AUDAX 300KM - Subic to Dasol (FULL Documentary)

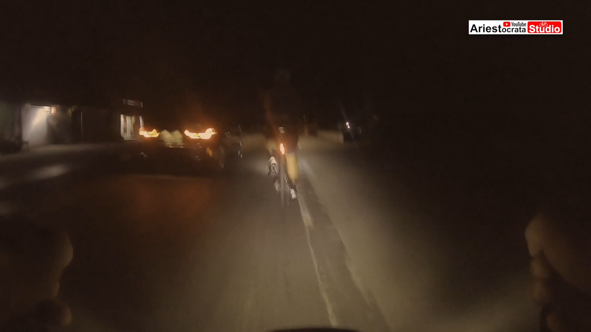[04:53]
Na kami. 22.2 kilometers. Average speed
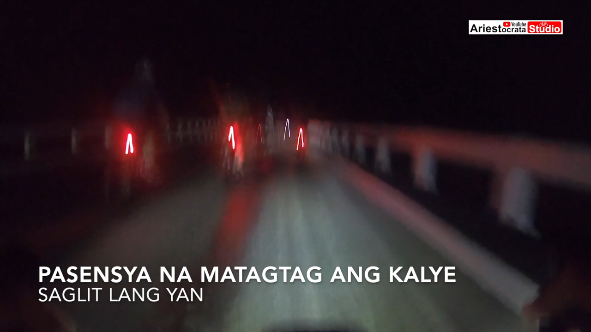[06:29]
Gamit na sa first checkpoint. 3K to go. Guys, explain lang natin quickly ano ba nangyari dito sa kasalukuyang ride natin na to.
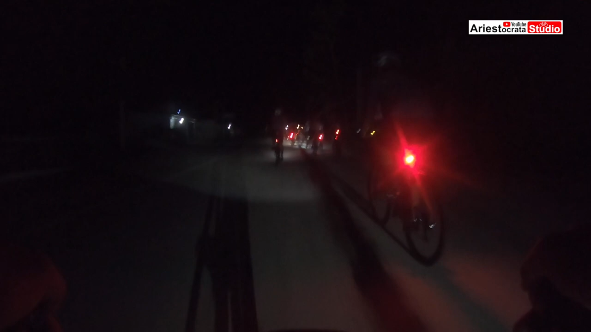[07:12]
So ang takbuhan namin initially around 30 to 32 kph. And then all of a sudden may nag-overtake sa amin na sobrang tugulin. As in matulin talaga sila. So ang ginawa ko, binuntutan ko yung ano, yung kung sino man yung nasa dulo sa kanila. Tinutukan ko siya. And then si Jigas, sumunod din siya sa akin. So tinutukan niya ako. So sumunod na kami dun sa buong peloton. Parang naging pacing nito sa nakikita ko nasa around 37 to 40 kph.
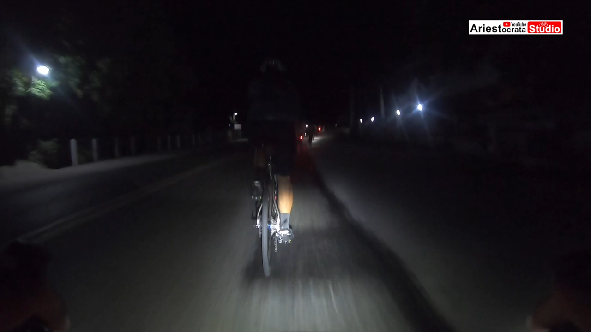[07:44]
Napakatulin talaga ng ano, pacing. And medyo ano, actually extra ingat kami dito kasi since madilim nga siya, medyo delikado siya actually yung ganung klase ng pace pagka gantong kadilim. Although lahat naman may ilaw. So ang ginagawa lang namin dito talagang extra ingat talaga yung ginagawa namin dito. Kasi even yung lubak, minsan masusurpresa ka, meron palang lubak doon sa unahan.